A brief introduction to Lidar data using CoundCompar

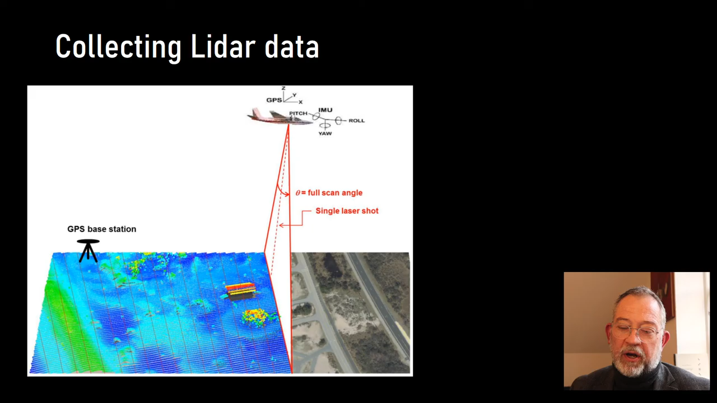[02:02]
the locations of the laser pulses um but that's you know additional things um the typical attributes you'll find when we are working for the danish data sets of course we'll find um the coordinates
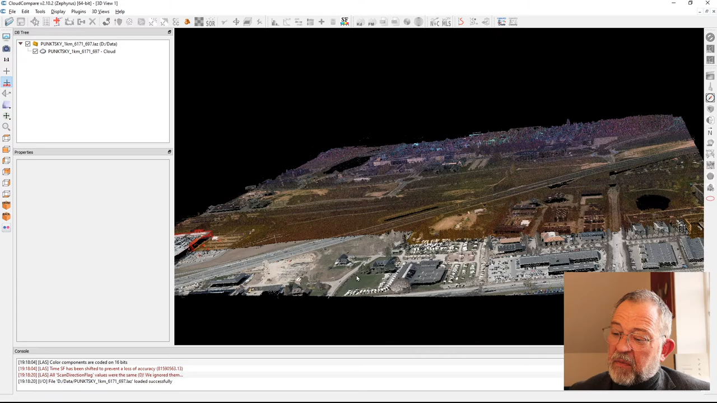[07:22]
that it's not quite just a fit a picture it the data is in three dimensions
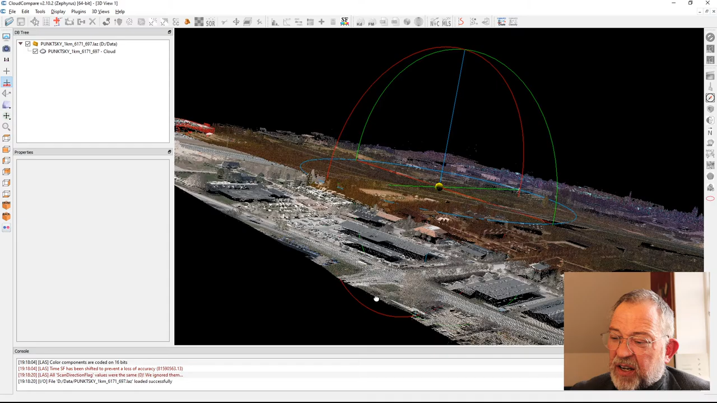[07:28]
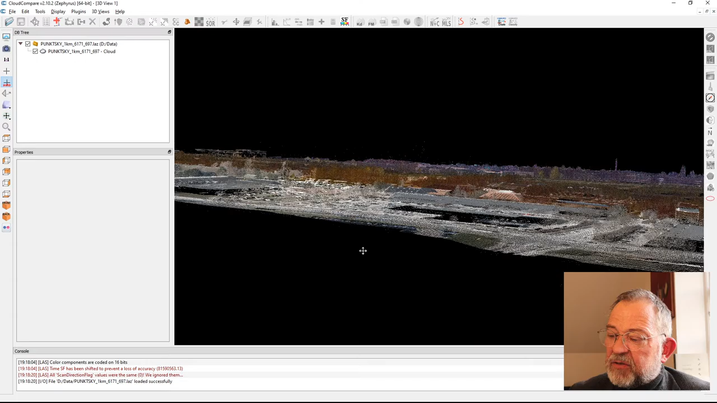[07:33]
as we can see and um we might even be able to see these caravans parked in the caravan shop see the roofs here um
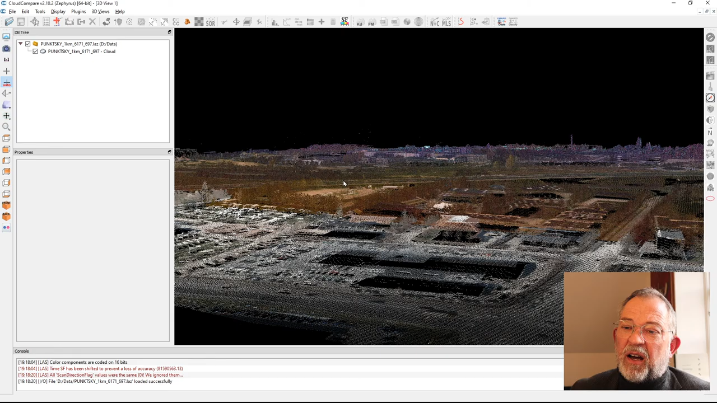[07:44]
i can increase the size of the points that makes a bit clearer
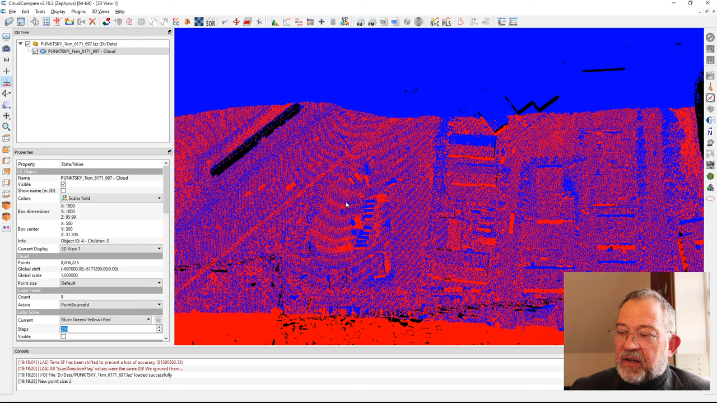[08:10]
it will i have a down here i can see that i'm using my point source now so you can see that this is this that this part was from one flight line this is from another flight line um this data set is also a um classified data set
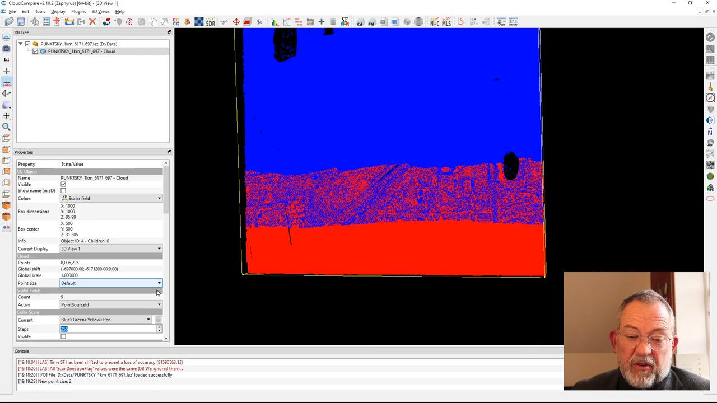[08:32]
so i can uh add a classifier i have added i have created a color scheme that matches so i just have to uh find my color scheme here which i have called classify you can create your own color schemes
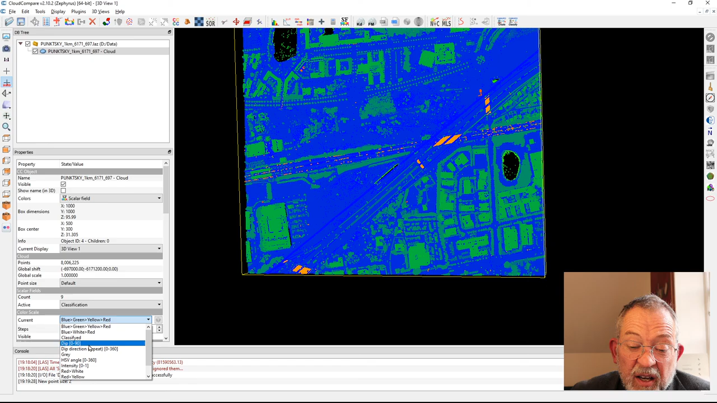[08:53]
um like that so here um is because this is a color scheme that matches what we have in um in arcgis
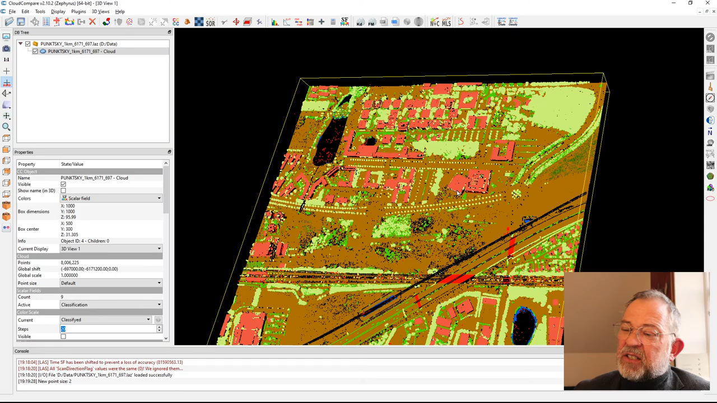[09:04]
so this is more or less the same colors so we have the university um like
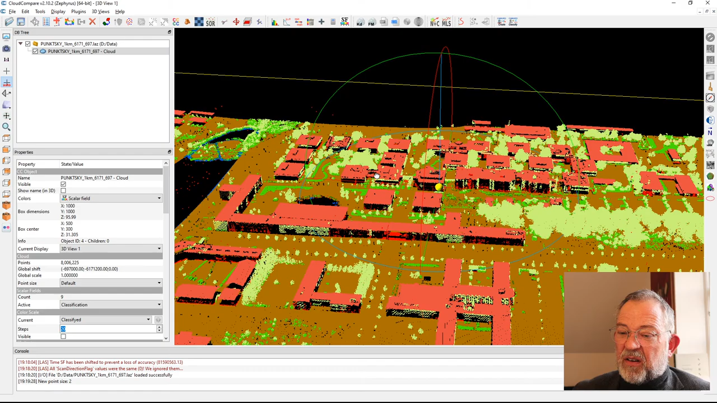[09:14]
here um you can see the interns we can even
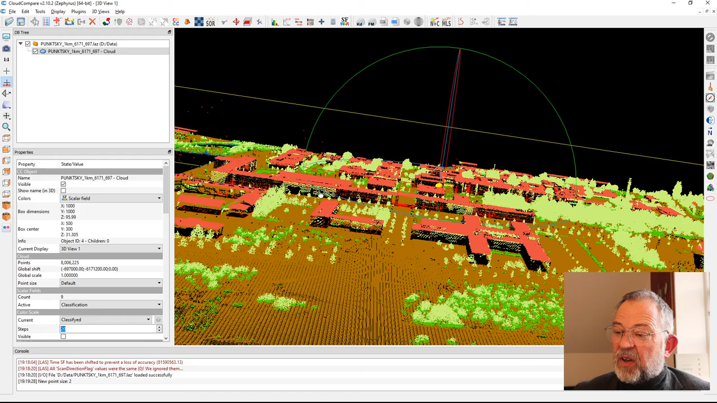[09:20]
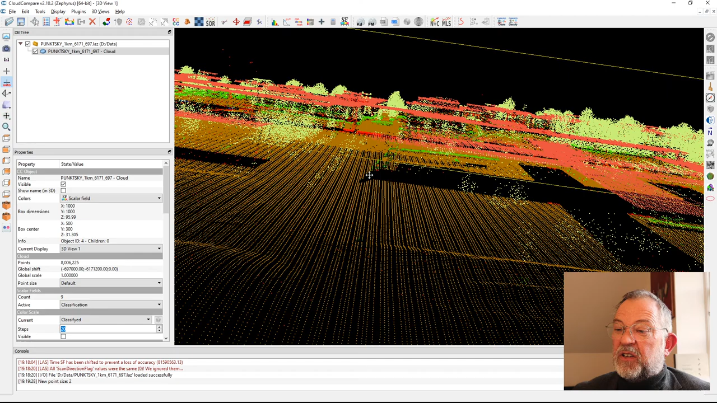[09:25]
see through the entrance um and um we can see all the lovely small square buildings
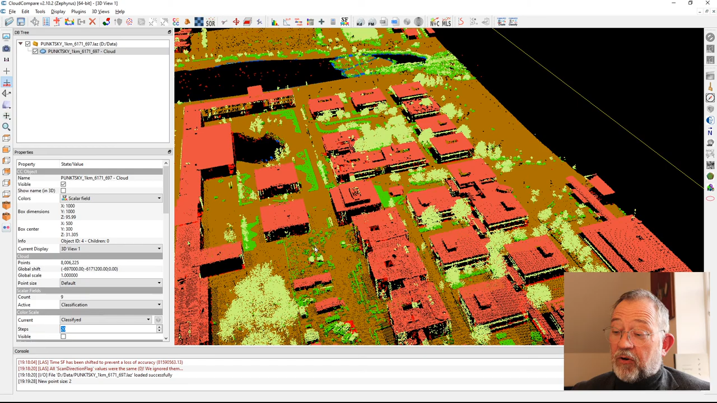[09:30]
and this is our dear beloved lecture room so um this data set here is if you if you ever wanted to know well how tall is a building at university we can do measurements we can do lots of different things i will leave that to another video where i'll be talking more about um the use of um of this cloud compare
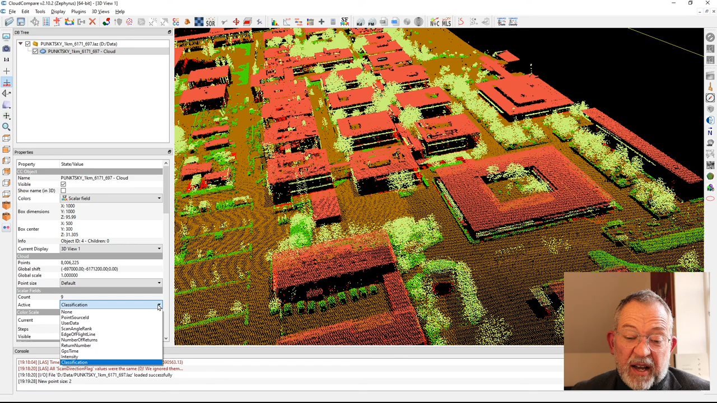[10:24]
so um if i switch here to say that instead of using my classified i'll use my return number here what is perhaps obvious is that i can find a tree somewhere like that um always
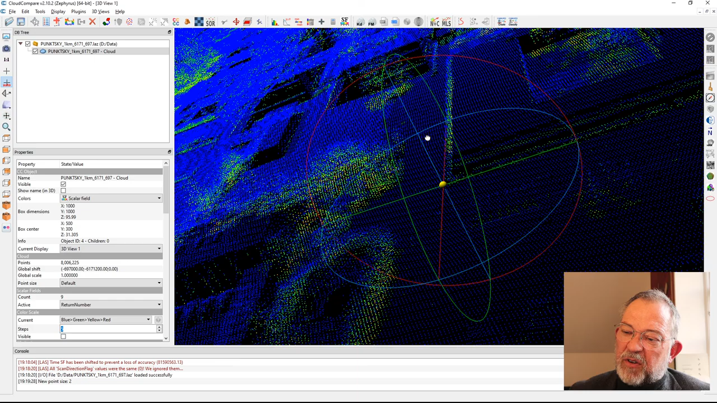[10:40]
a trick to rotate these things um what we can see is that we have different values um we have a um a
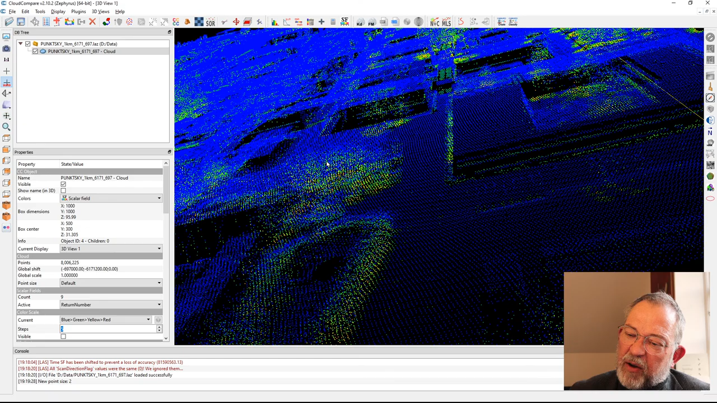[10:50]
one at the top and as we go down towards the bottom we have higher and higher return values so our top point was our first
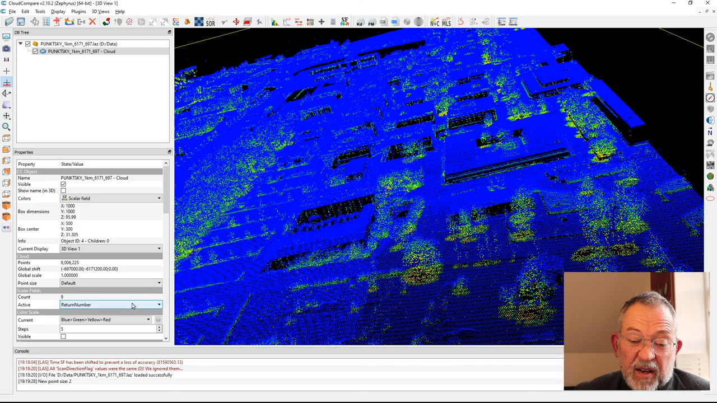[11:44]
um these values here i can have my values on so i can see um um that's what i wanted to do so we have we have one two three so two is a that brown which is equal
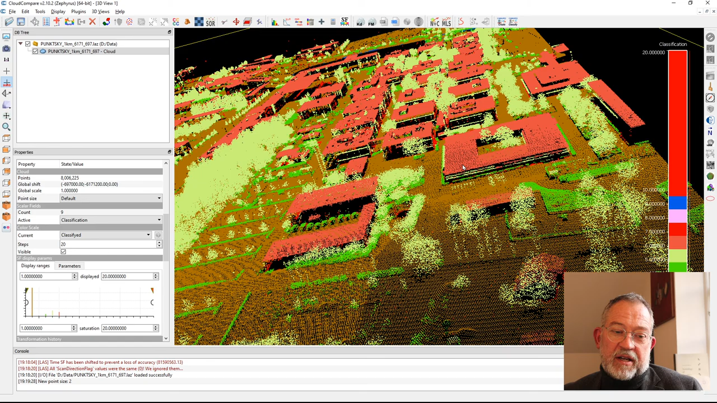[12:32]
high vegetation or medium vegetation so we have these different values in and buildings which are our six here so this is because this is a classified data set but it uses this international uh classification for um for working with the data so you most countries you will
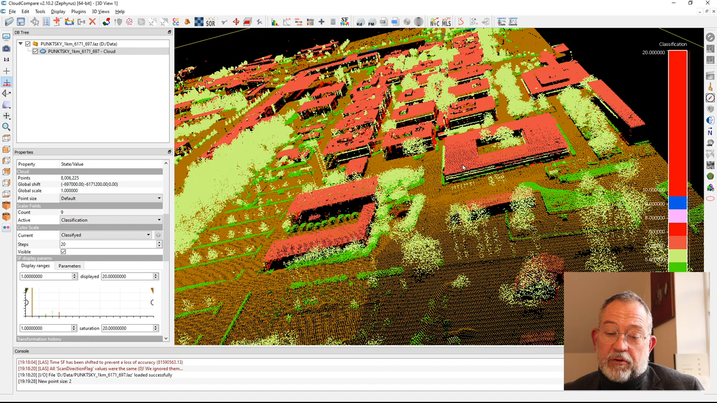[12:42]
find exactly the same code if you're working with classified data so um that basically sums up this uh very short introduction to